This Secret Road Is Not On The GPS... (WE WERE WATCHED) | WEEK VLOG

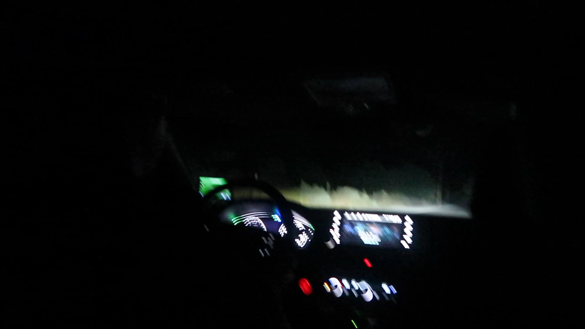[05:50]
guys this road doesn't even pop up on Tyler's GPS it's really weird and there's a car up the hill that's been watching us for like two hours yeah basically the entire time the entire time we've been here the car's been up there Ashley's theory is that it's area 52 and it's a camo dude there's like government stuff down here that's all like chained off and like yeah there's a lot of the way they're camped out there why does i keep going that never falls
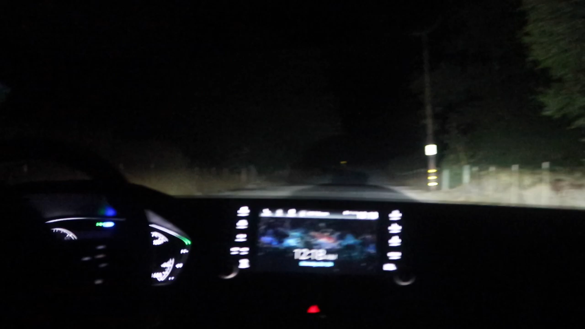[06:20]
the heck what the hell there's a freaking cross and it said no
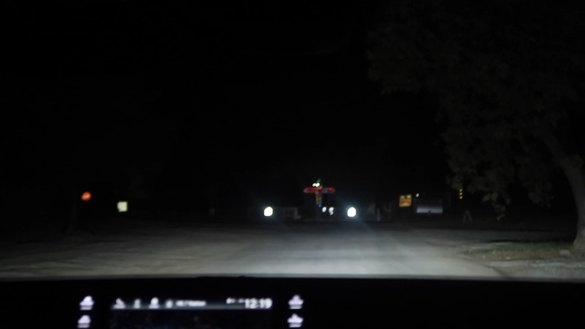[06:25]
trespassing i think it's no trespassing through
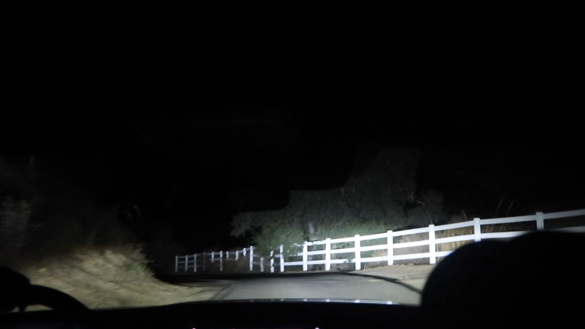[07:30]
right oh god is that a truck oh my god it is i'm getting scared the heck i guess there's like hidden houses back here and trailers